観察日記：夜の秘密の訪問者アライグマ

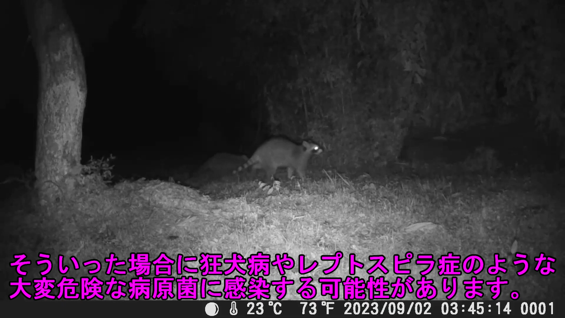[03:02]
レプトスピラ症のような大変危険な病原菌に感染する可能性がありますいずれも致死率の高い非常に危険な感染症です狂犬病はワクチン接種
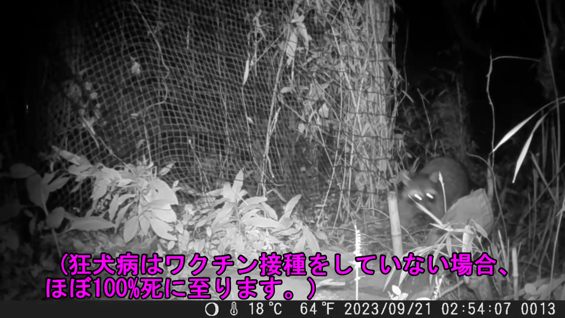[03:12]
をしていない場合ほぼ100%死に至ります顔の特徴アライグマの特徴的な外見の一つは目の周りにある黒いマスクですこのマスクがまるで仮面をかぶっているように見えることからゼンタクグマを呼ばれることがありますオトタイモーアライグマは太い毛とフサフサとシグマは太い毛とフサフサと舌を持
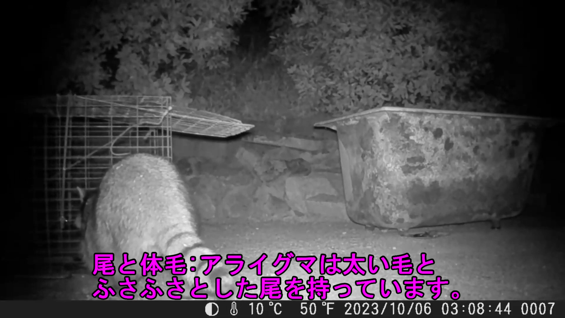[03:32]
っています尾はシバシバシマ模様があり全体的な体毛の質感は灰色や褐色を帯びています手の器用さアライグマは手が非常に器用で指を持っていますこれにより物を掴んだり食べ物を持って食べたりすることができますこの特徴的な手の形状は彼らが巧妙な捕食者であることを示しています食性アライグマは雑食性で果物、昆虫、小動物、魚、